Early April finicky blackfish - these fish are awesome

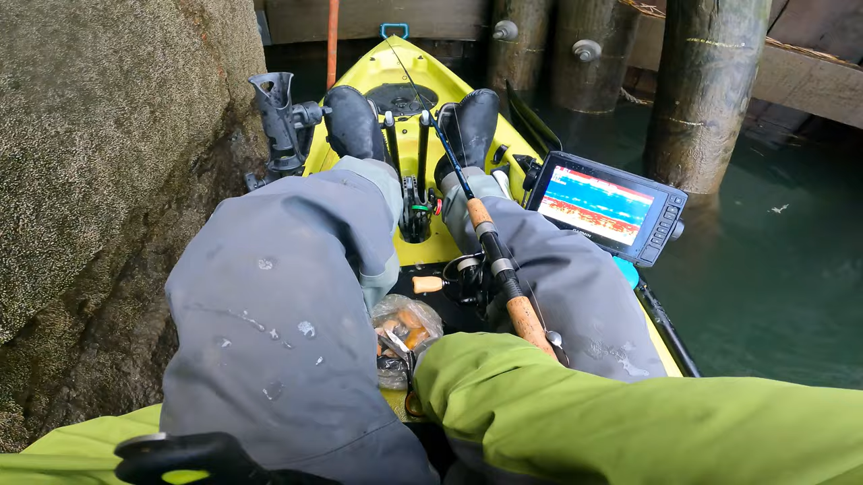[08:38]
the clam does look washed out if the clam looks washed out it's not good i'm gonna have to leave soon the water's still pretty slack it's about to turn but i'm gonna have to go soon losing daylight i do think there's still a couple around though 52 degrees surface surface water temperature